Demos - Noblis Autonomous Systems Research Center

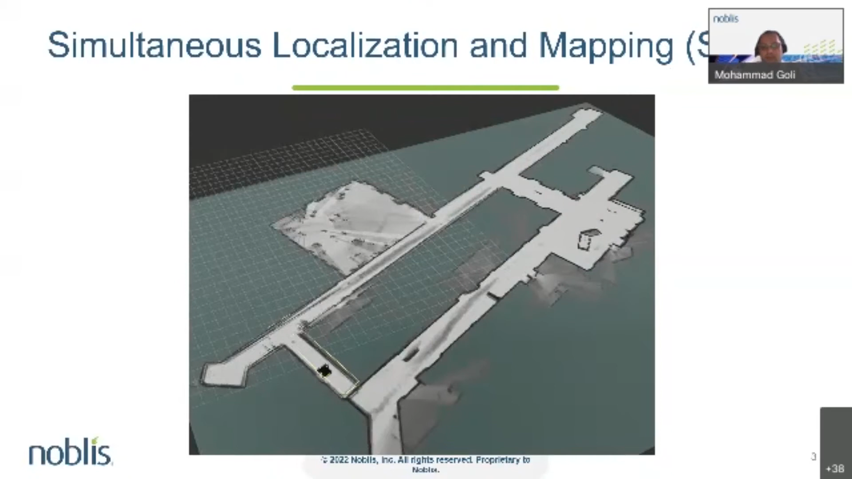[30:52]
And specifically graph based optimization methods are very popular for SLAM. And I will talk a little bit about the basic idea behind graph based optimization. So there are two main components.
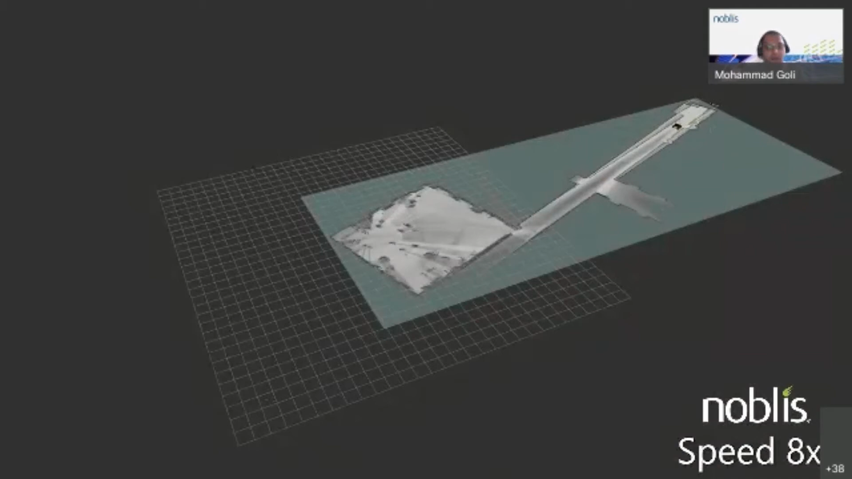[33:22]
As you can see, sub maps of all the different rooms and hallways are created and correctly patched together as the rover explores and scans new spaces. Lines are parallel and different spaces are patched together nicely,
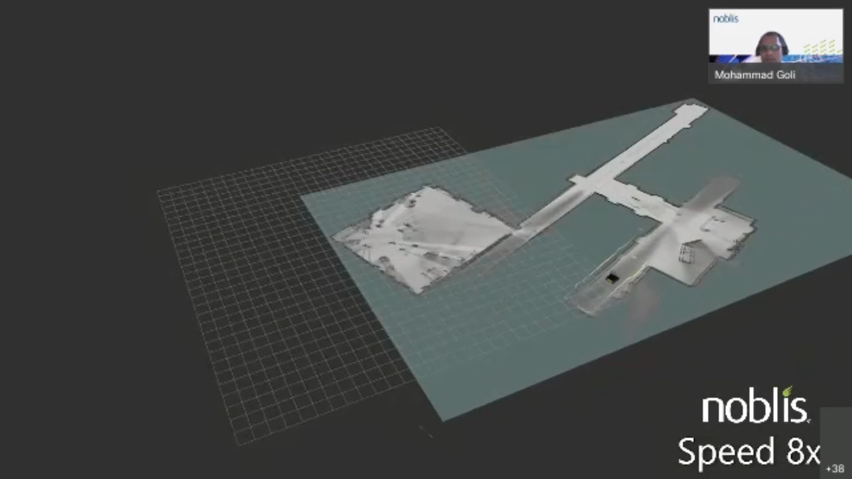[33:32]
and the overall map looks nice and consistent compared to the actual plan of the building. So for this type of SLAM algorithm, two subsystems work together to produce this map, the local SLAM and the global SLAM. Local SLAM basically generates a series of sub maps which are locally consistent, but drift over time, and the global SLAM finds loop closure constraints between sub maps to produce basically a global SLAM.
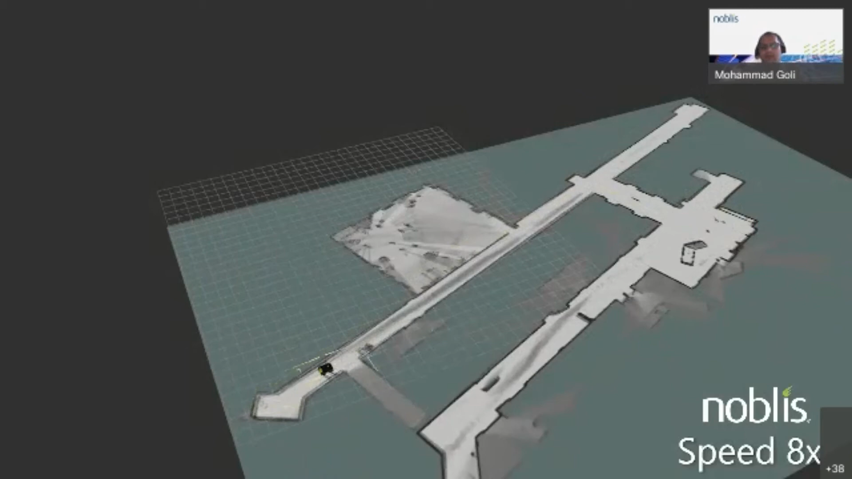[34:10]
It executes loop closure by matching scans of sensor data, particularly the LiDAR data against the sub maps, and other sensors such as IMU, odometry, and in some cases GPS could be used to attempt to get the most consistent global map.
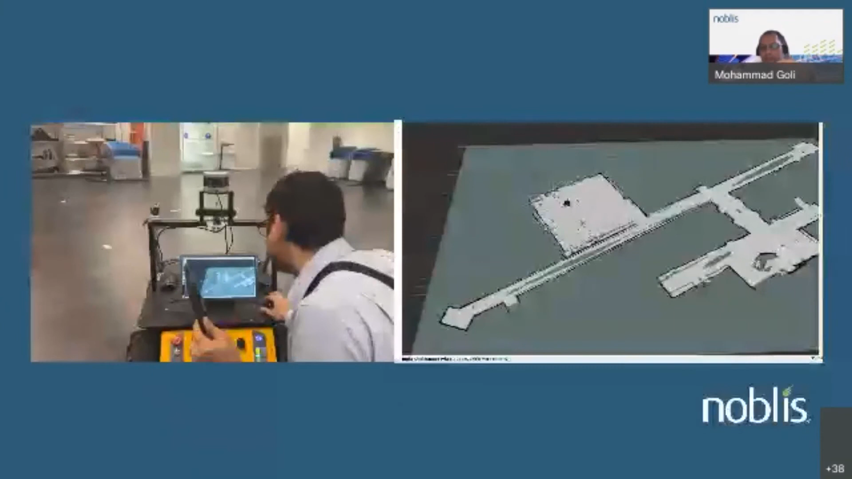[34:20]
Here, when we build the map, we can use it for autonomous navigation.
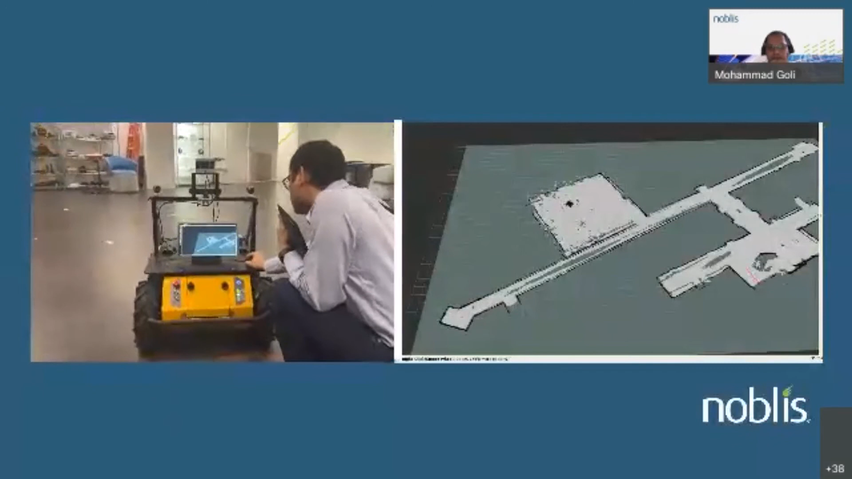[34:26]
Here is the rover in action using the map we previously created.
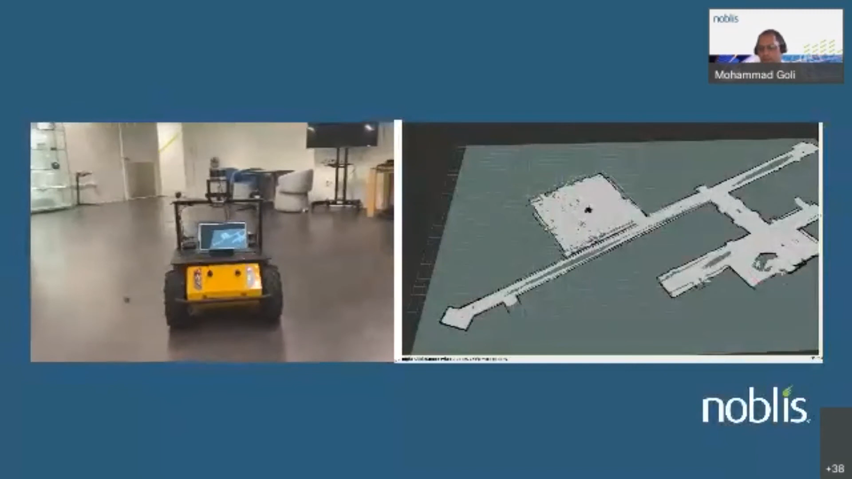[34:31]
The map needs to get updates as new static and dynamic obstacles appear so that the rover can plan its trajectory while avoiding new obstacles.
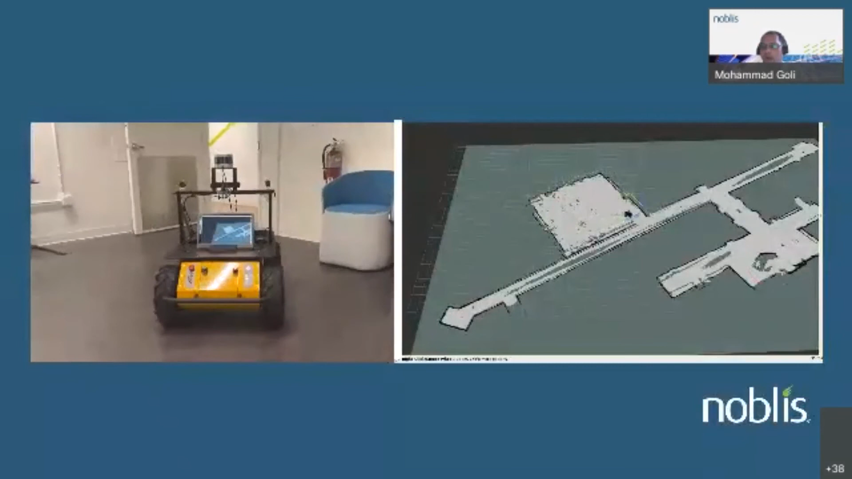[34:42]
It goes through two stages again, the global planning and local planning.
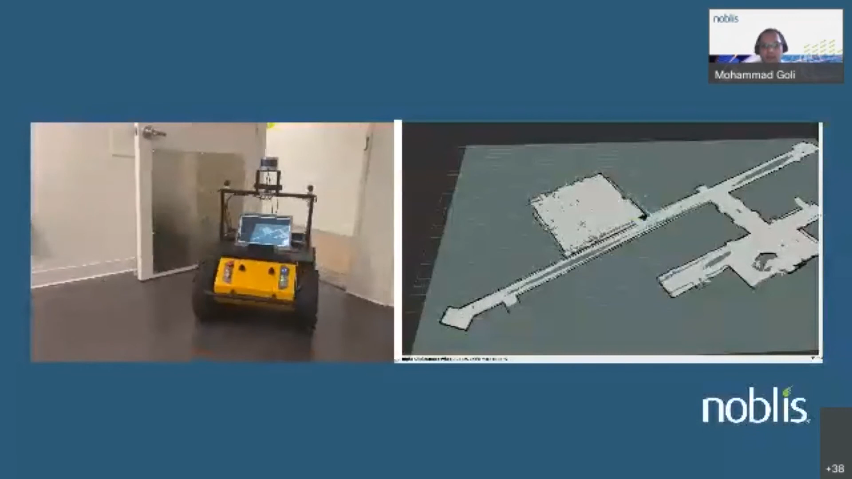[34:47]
In the global planning stage, the navigation algorithm tries to find a collision-free kinematically
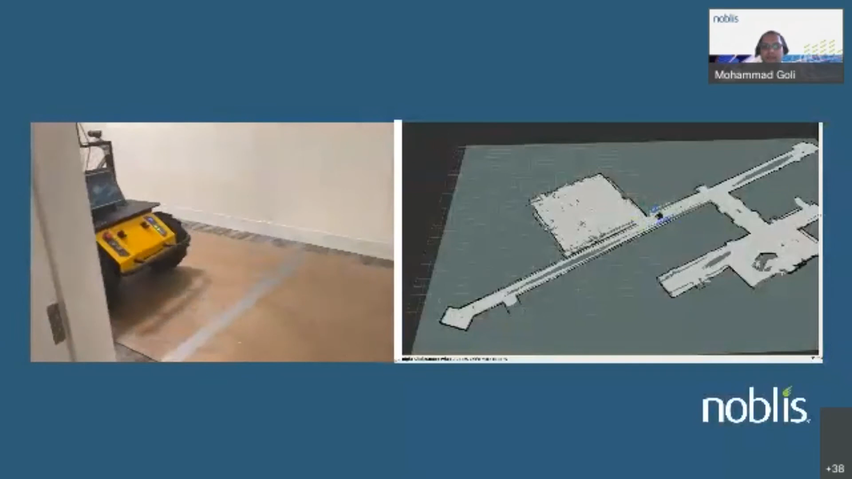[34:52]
feasible path from start to go while skipping the differential or dynamic constraints.
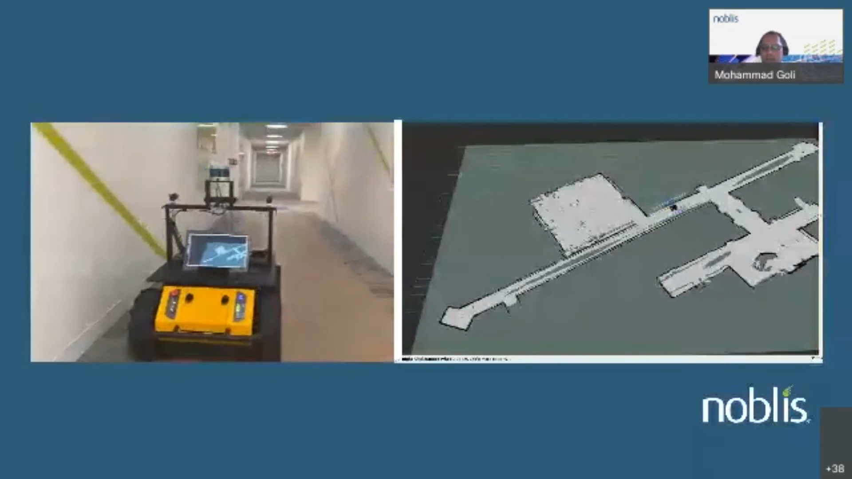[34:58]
And this is basically how to plan an optimal path from start to finish without any collision.
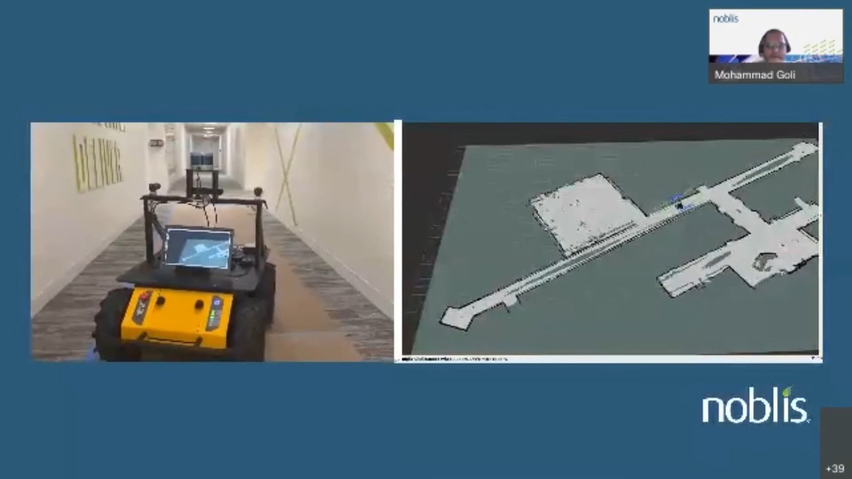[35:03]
It's sometimes the case that the robot perceives itself as a stock. Then it should perform a recovery behavior, in this case by rotating in place to clear out the space.
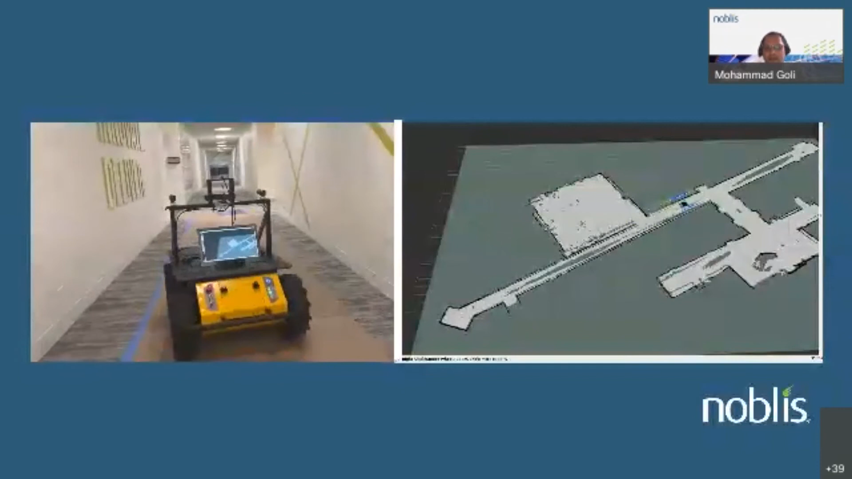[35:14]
In the local planning stage, on the other hand, we use path smoothing to meet the differential and dynamic
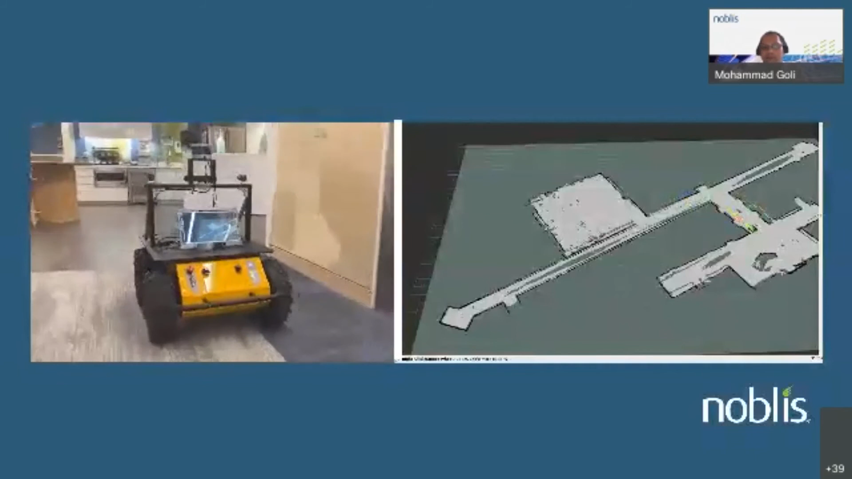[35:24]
constraints or a shorter horizon and produce a suitable velocity commands for our rover.
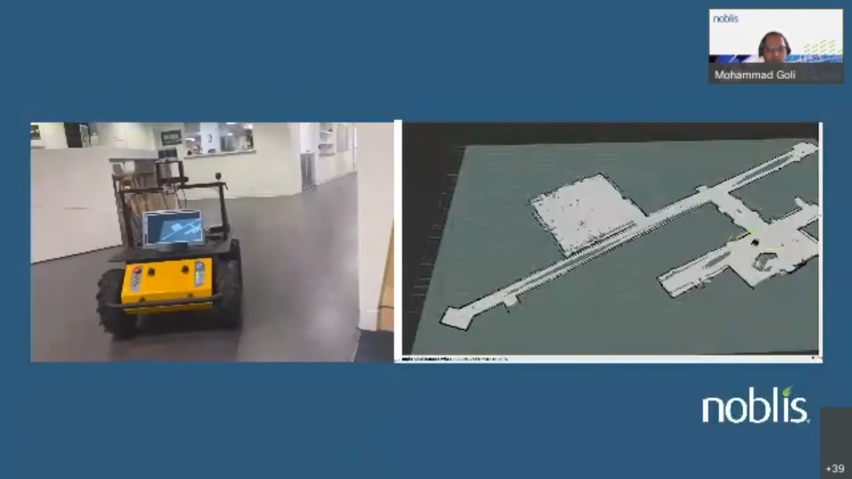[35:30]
It could be the case where there is a path in the global map that does not exist anymore because it's either blocked by a new obstacle or there is another machine on the way.